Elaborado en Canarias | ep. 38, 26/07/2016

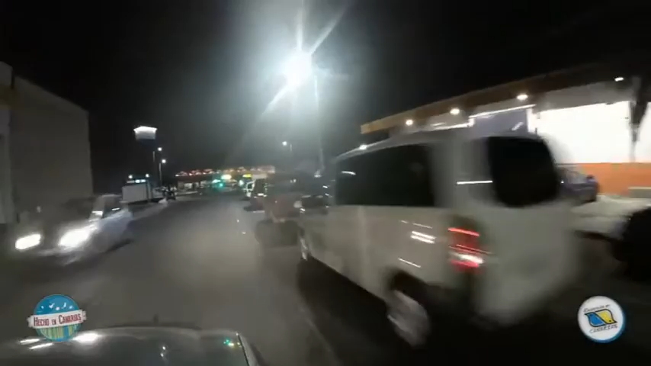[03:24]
Si no me equivoco, pues ya están todos ahí arrancando el vehículo.
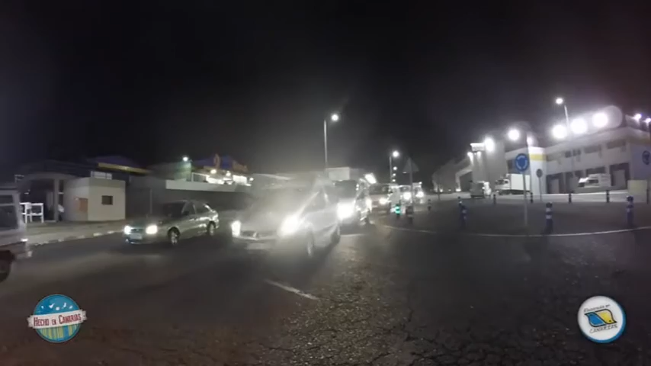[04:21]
Vehículos ligeros, pesados, todos se dirigen ahora mismo hacia las zonas de aparcamiento para poder así dirigirse
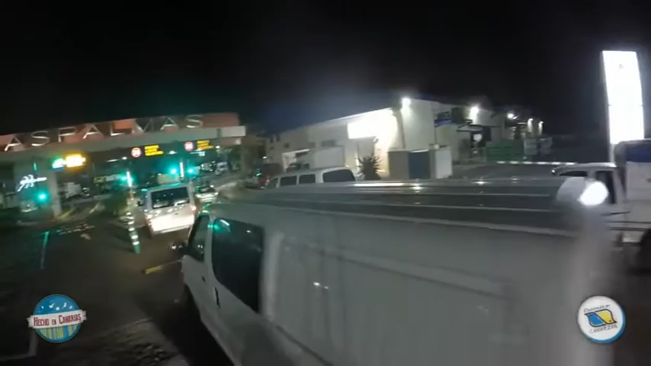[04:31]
a su nave, a la nave que normalmente acceden para hacer sus compras. Que es precisamente donde nosotros vamos ahora, al interior.